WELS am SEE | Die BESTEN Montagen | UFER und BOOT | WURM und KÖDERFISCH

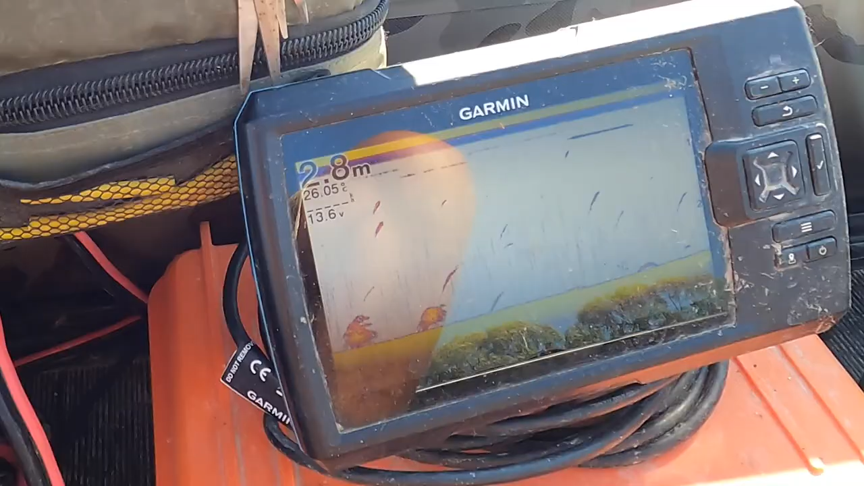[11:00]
On screen: depth 2.8 m
Bis jetzt haben wir 26 Grad, aber ich denke, es wird noch ein bisschen kälter.
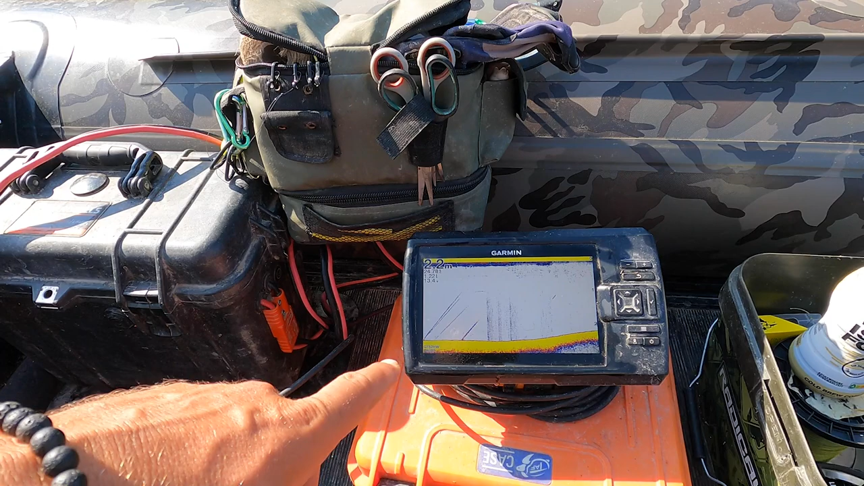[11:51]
Es läuft von der 2 Meter Rinne hoch ins Flache. Ich fahre mal mit euch dann ein bisschen rein jetzt.
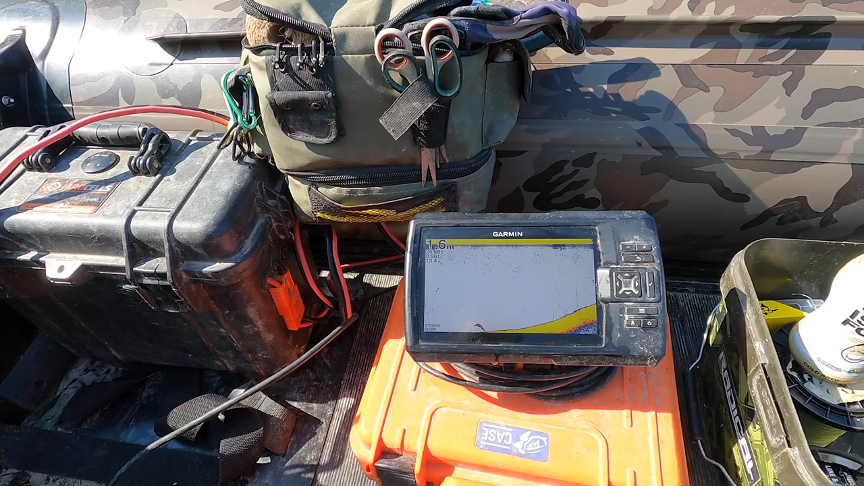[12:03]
Ganz dicht am Ufer läuft es jetzt hoch in den Uferbereich. Und in diese abfallende Kante nach außen hin kommt die erste Freestyle-Montage.
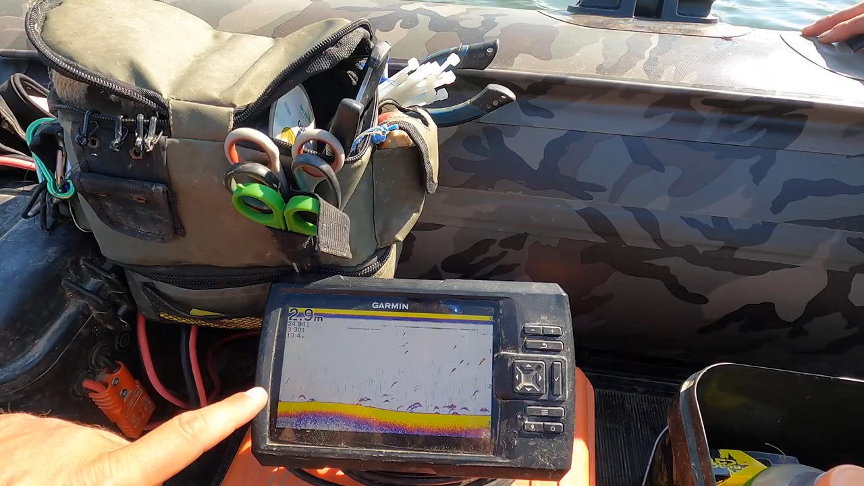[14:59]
Wir haben hier in der Seemitte jetzt eine Tiefe im vorderen Seebereich von knapp 3 Meter. Ihr seht da überall kleine Fische rumwuseln.
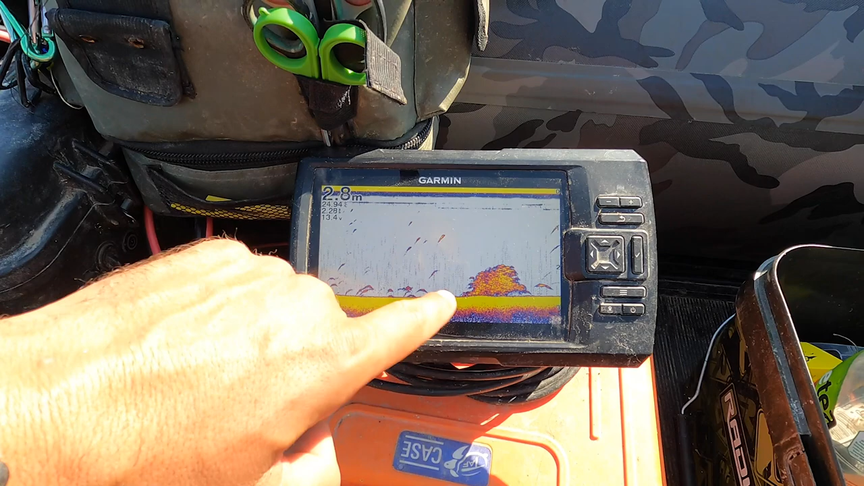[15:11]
On screen: depth 2.8 m
Und wo diese Kante jetzt zum Ufer hin aufsteigt, genau dort wollen wir unser Tauwurmbündel hinsetzen. Hier geht es langsam hoch.
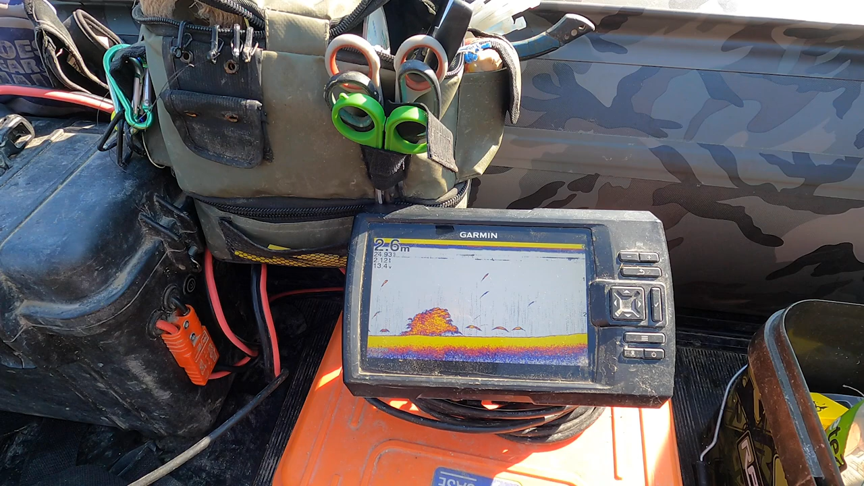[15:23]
On screen: depth 2.6 m
Immer noch 2 Meter. Jetzt steigt es an hier. Und jetzt sind wir schon ziemlich genau hier vor den Hecken.
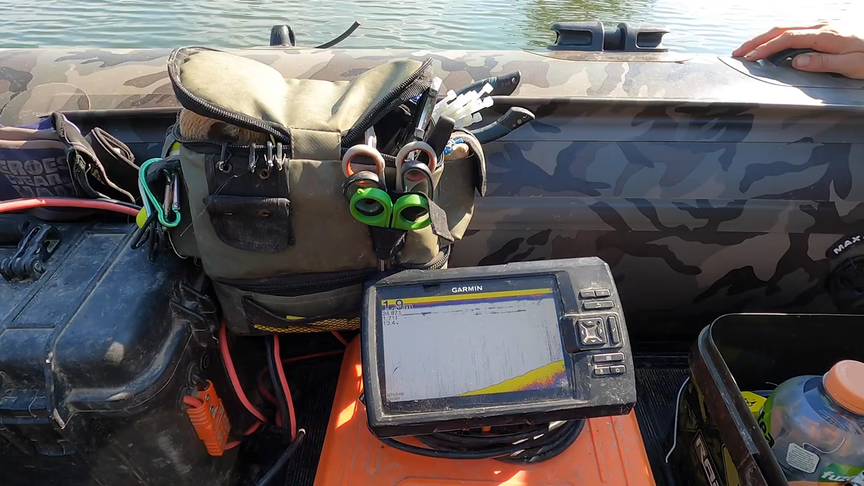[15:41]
Und ich denke, hier werden doch Fische lang patrouillieren, dass man den Köder so in der abfallenden Kante jetzt hier
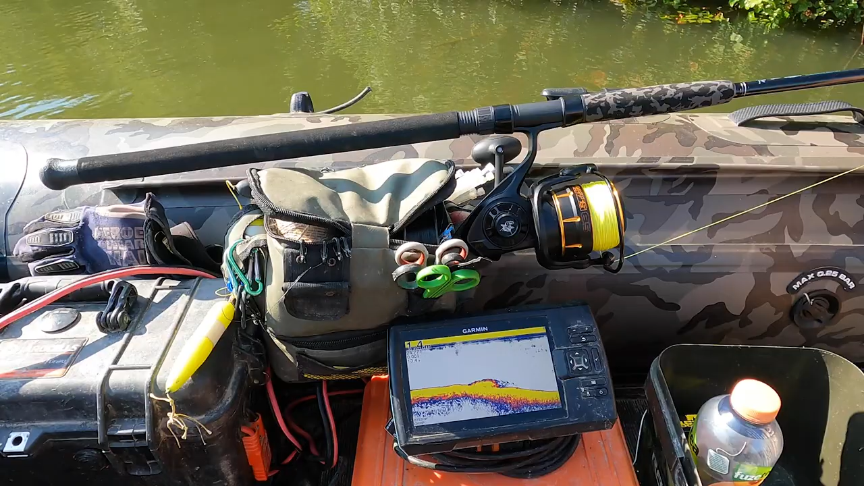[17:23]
Hier fällt es langsam runter. Und genau hier vors Holz halten wir fest. Genau hier würde ich das Wurmbündel hinsetzen.
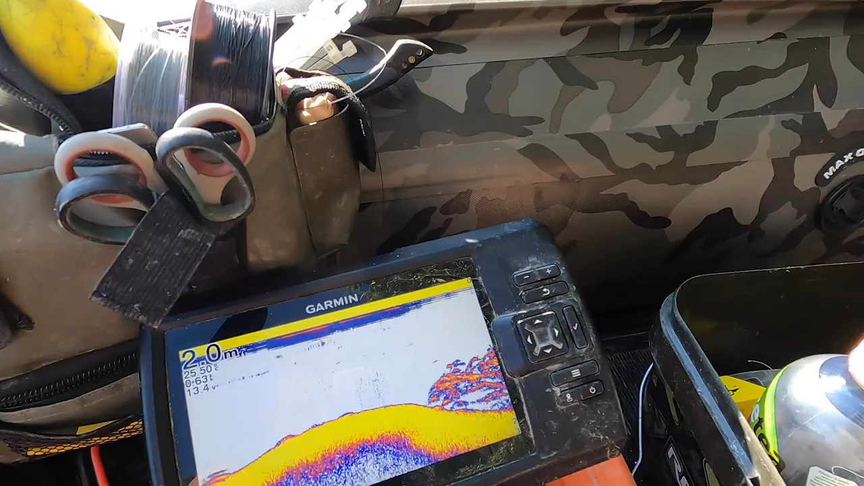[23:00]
genau hier vor dem Hindernis. Es werden ein paar Reste von dem Baum hier sein.
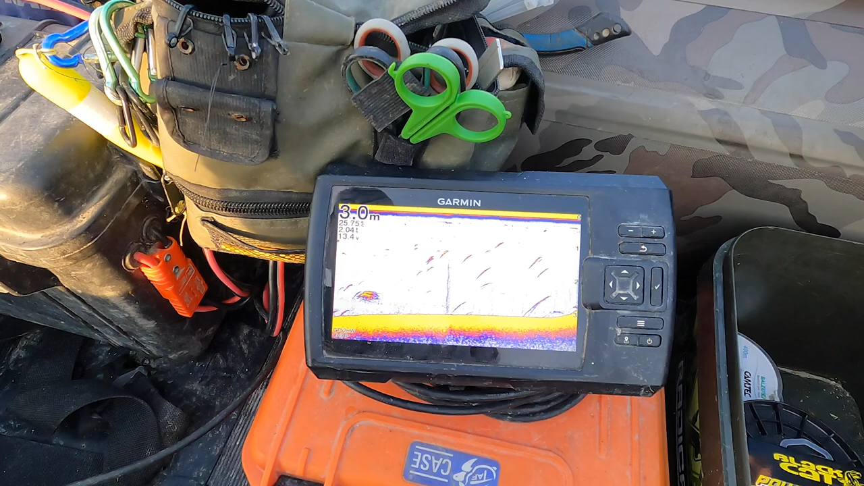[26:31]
On screen: depth 3.0 m
Viele Gewässer sehen ja aus wie eine Badewanne. Und wir fahren jetzt so lange jetzt mal hier raus, bis irgendwo eine kleine Erhebung oder irgendwas im See kommt. Denn das sind dann auch oft die Bereiche, guckt mal hier, sowas meine ich.
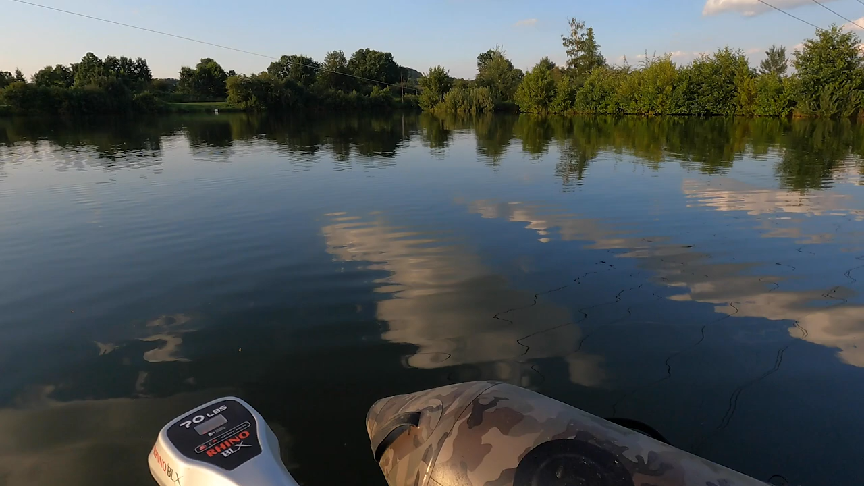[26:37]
Mitten im See läuft jetzt hier ein richtiges Plateau hoch.
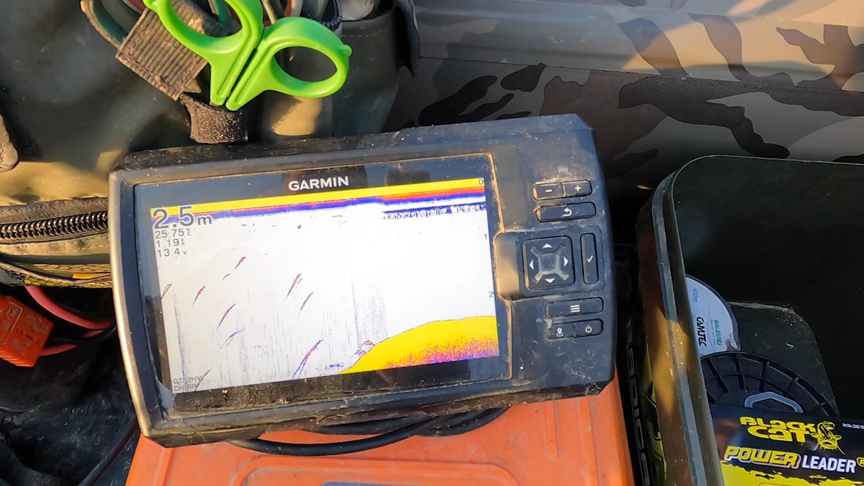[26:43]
On screen: depth 2.5 m
Und das sind die Bereiche, die auch dann Waller in der Seemitte ansteuern, um Nahrung zu machen.
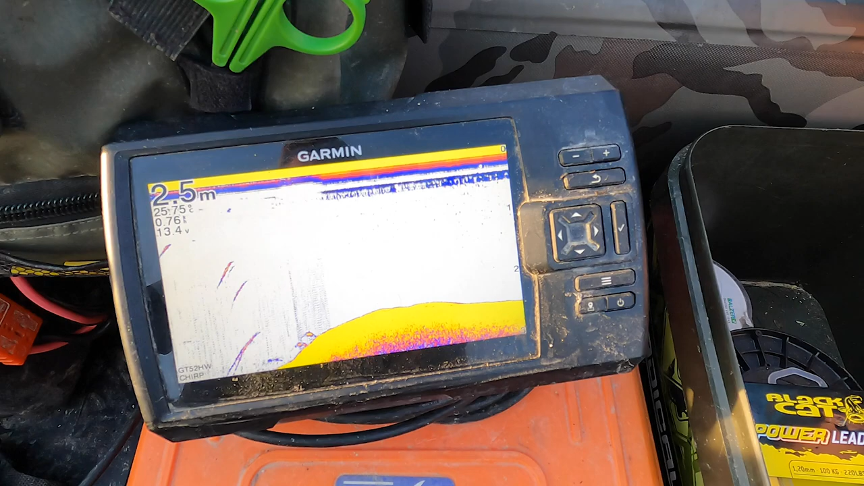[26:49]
On screen: depth 2.5 m
Wir werden jetzt die abfallende Kante, also die Kante zum Ufer hin wählen.
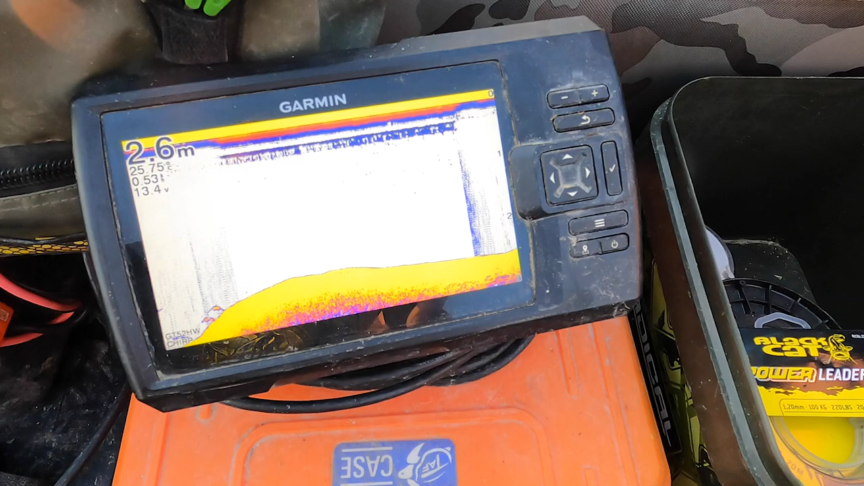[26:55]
On screen: depth 2.6 m
Und werden dann die Schnur schön verstecken.
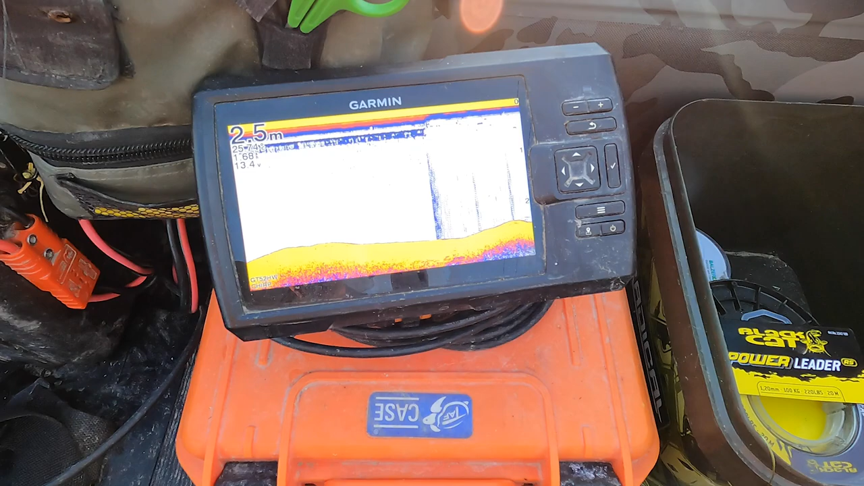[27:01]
On screen: depth 2.5 m
Durch unseren zweiten Absenkstein. Ich fahre jetzt nochmal zurück. Hier fällt es runter. Ich fahre noch ein bisschen die Kante jetzt wieder rein. Hier seht ihr auch ein bisschen Fischaktivität am Grund.
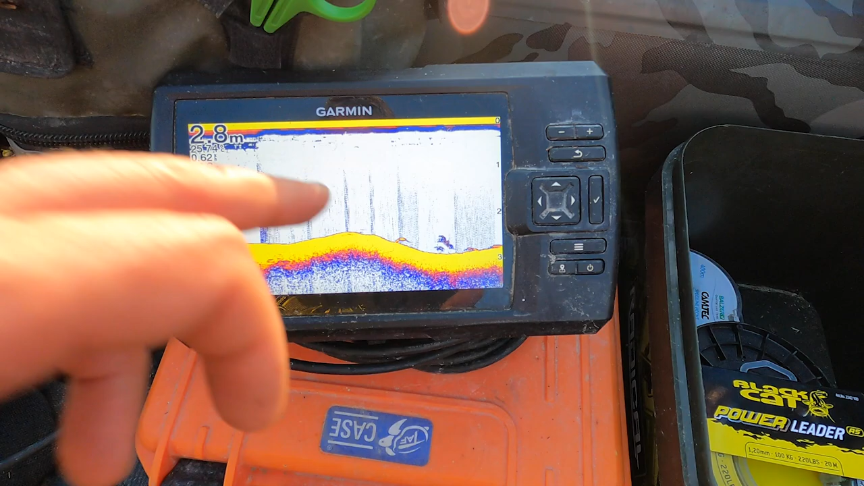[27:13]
On screen: depth 2.8 m
Das werden irgendwelche Weißfische sein, die da rumschießen. Jetzt setzt ihr euer Wurm-Pop-Up-System ins Wasser.